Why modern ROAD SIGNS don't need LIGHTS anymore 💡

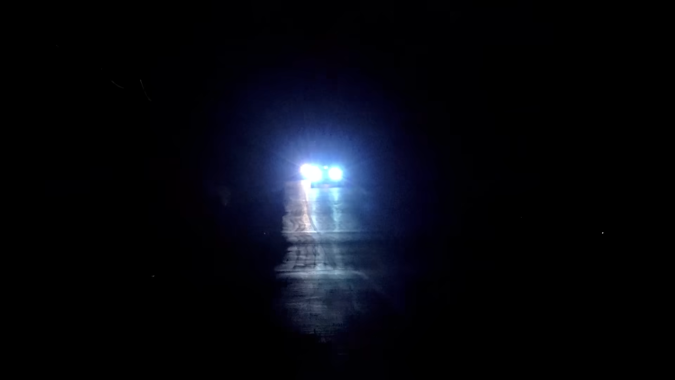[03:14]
Take that little bit of energy coming out of the car's headlights from way down the street and reflect it just right, like a mirror, right?